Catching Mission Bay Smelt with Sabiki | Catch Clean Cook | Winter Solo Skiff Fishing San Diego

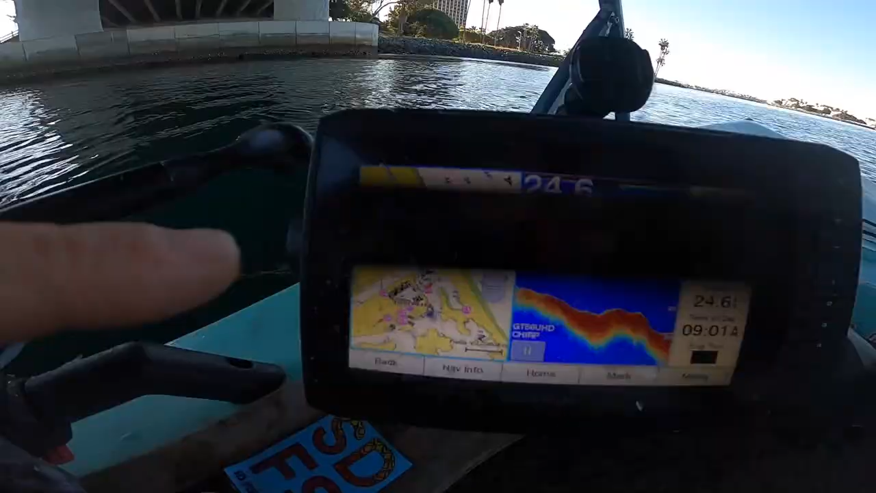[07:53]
Head out outside of Mission Bay here
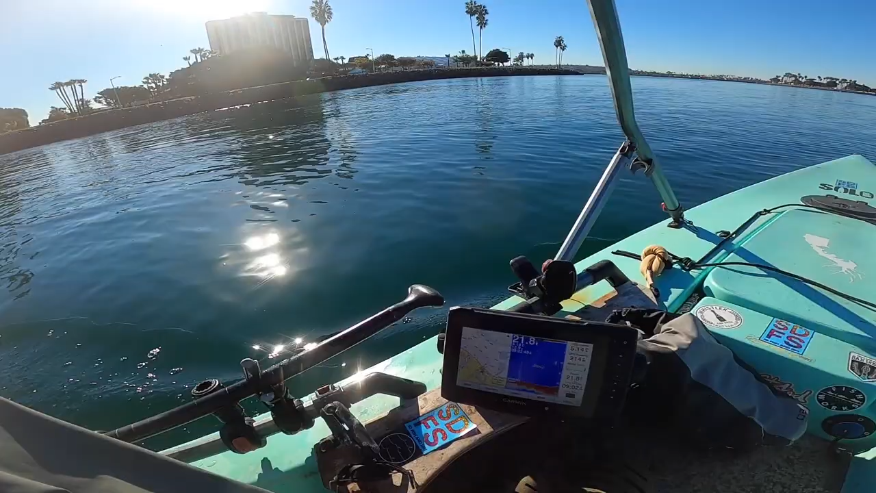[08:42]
See what's that little bait ball.
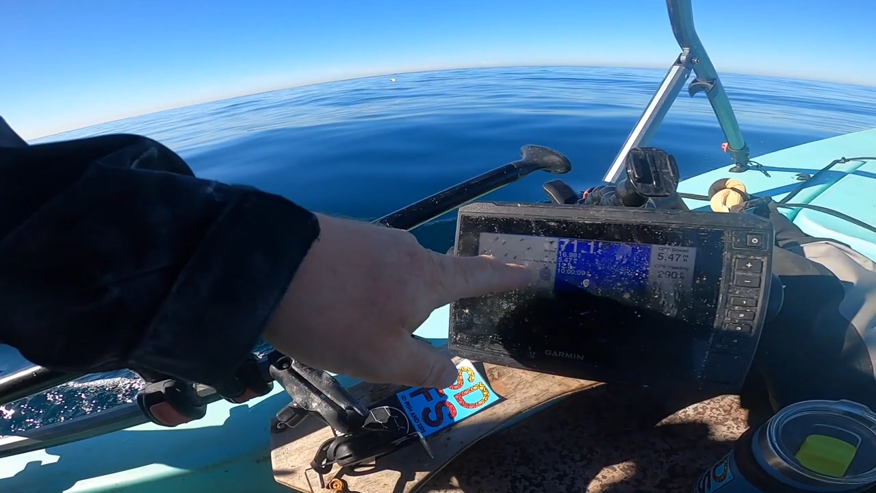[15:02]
That's where we're gonna go on some. There's some sunken ships out here, some structure on the bottom,